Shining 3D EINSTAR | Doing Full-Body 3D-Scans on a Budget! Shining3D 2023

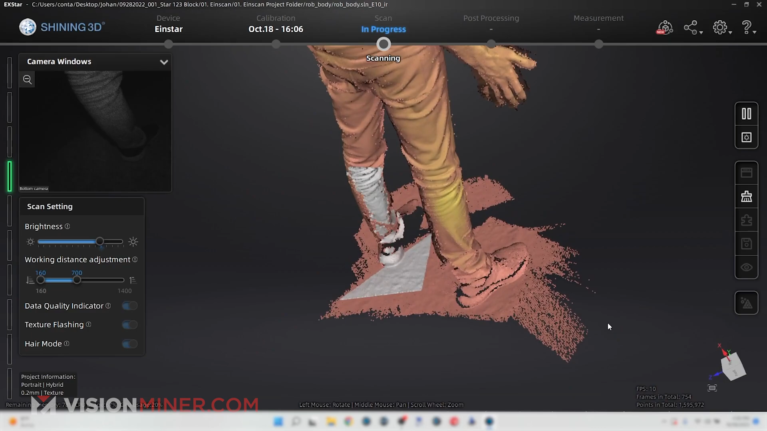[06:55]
to those areas the scanner is able to tell me exactly where I'm missing data at
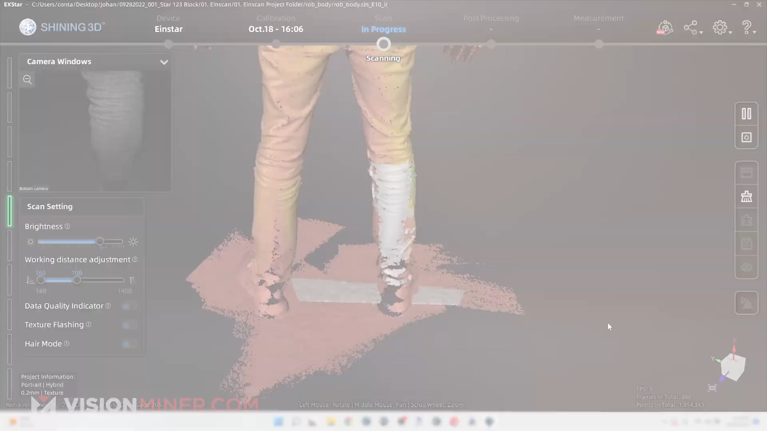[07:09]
now we're done and we have a full body scan in
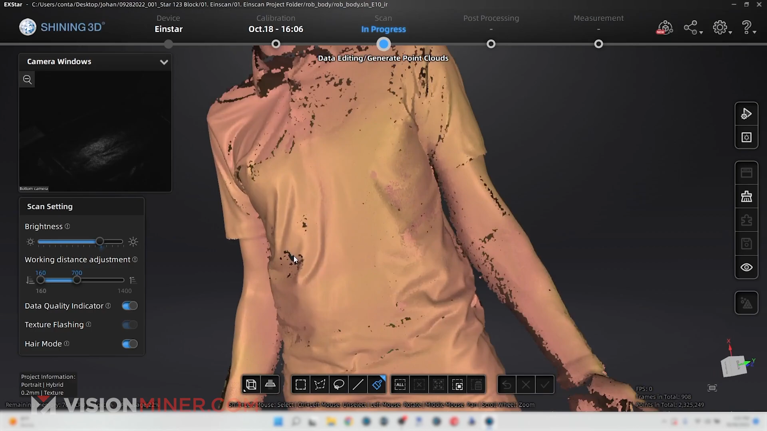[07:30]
so if we take this you can put like an eagle on the head or something like that okay down here
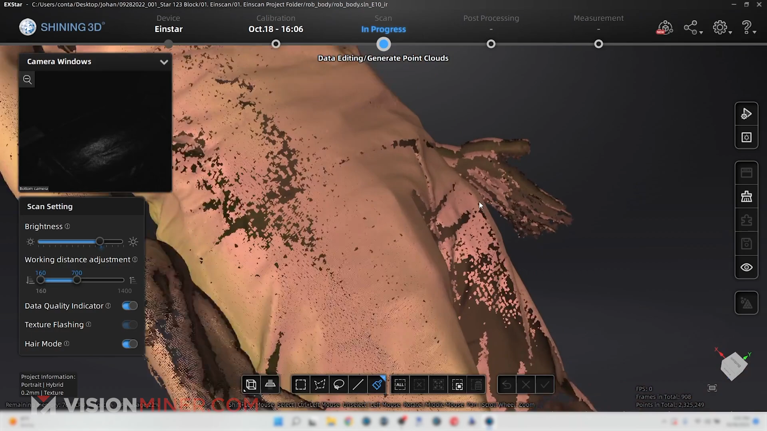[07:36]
so we came around and got the front of the hand and then
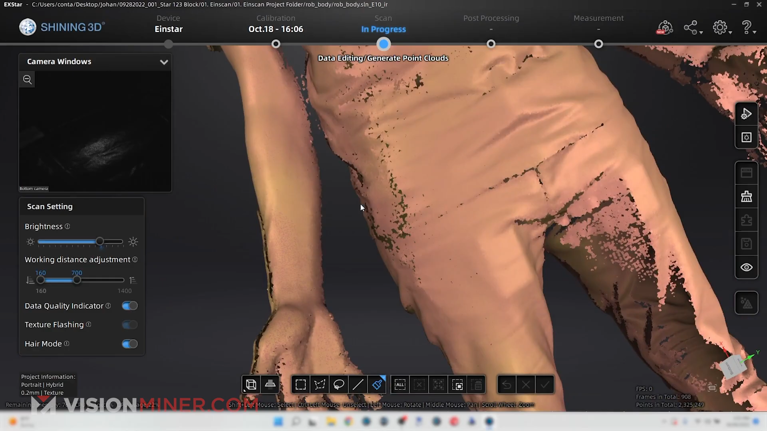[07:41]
looks like when it came back around a little bit is that a seam or is that overlapping it's a little bit of both
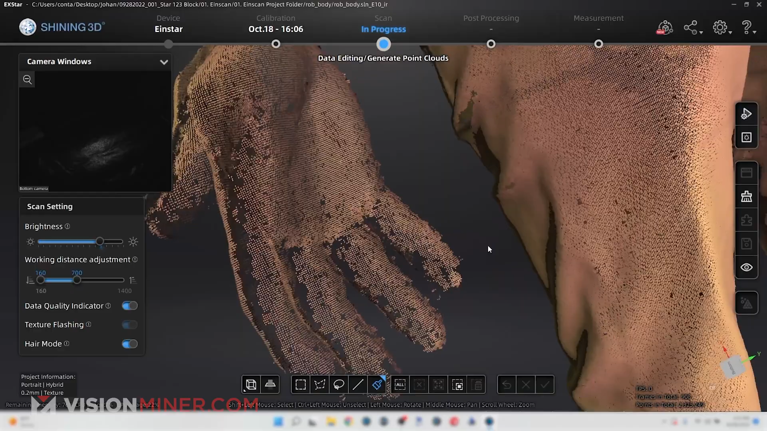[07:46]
so they're not perfectly aligned there but it's pretty
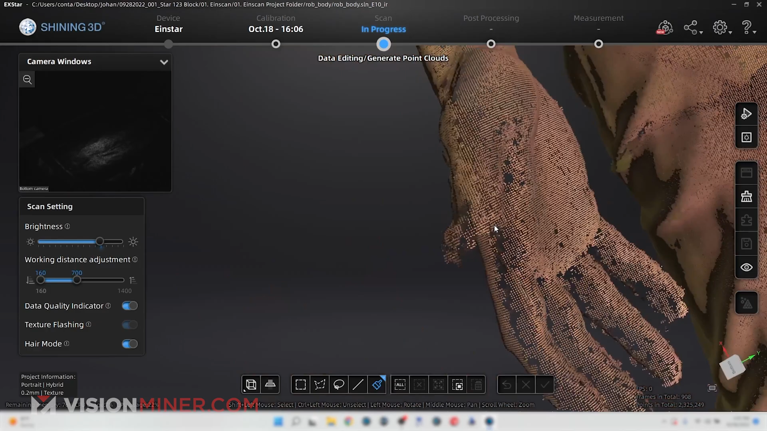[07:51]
close and you could probably modify that if you need to do the other hand it's
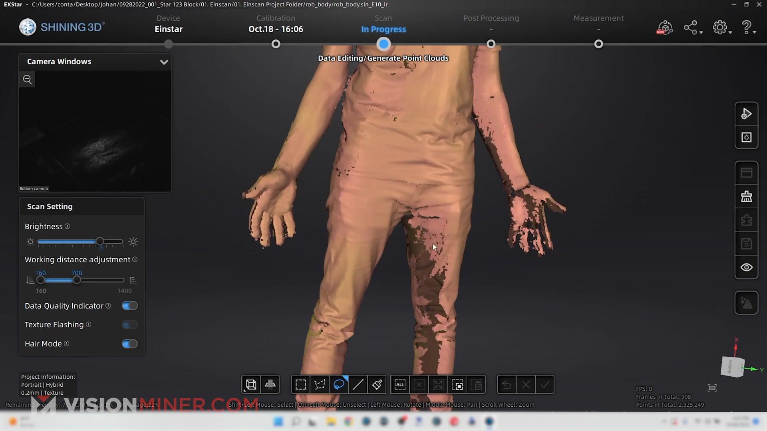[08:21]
points around the legs here and also on this hand so if we wanted to start that scan again I would have asked Rob to just kind of sit there I mean stand there and I could go back into the